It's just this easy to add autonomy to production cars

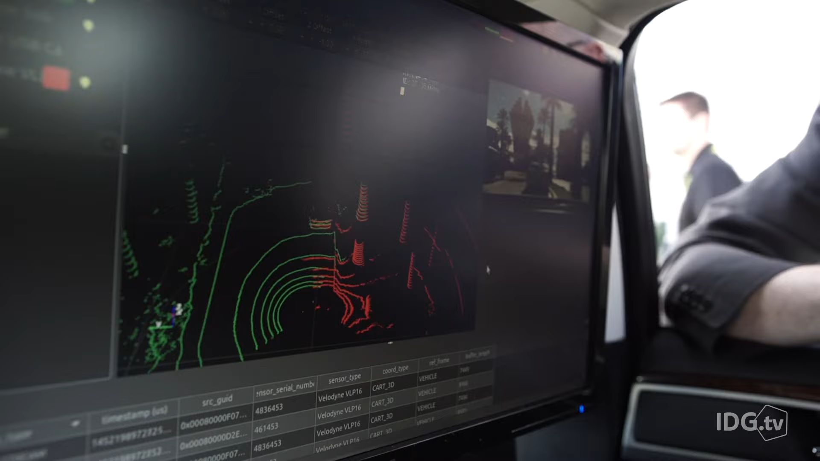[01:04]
what type of lanes you're driving on if they're dashed or solid it can tell you distance to the lane it can give you all this information to our software that allows our customers to enable autonomous
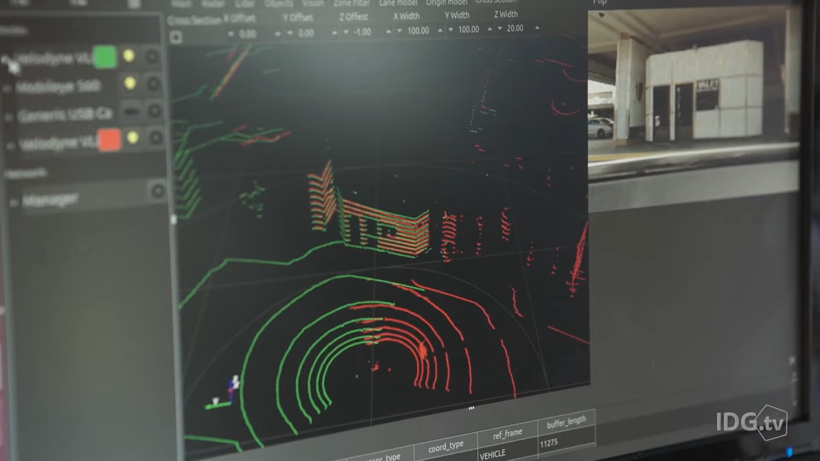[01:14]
cars I see so these sensors are all coming together in something in the trunk yeah so let's have a look at that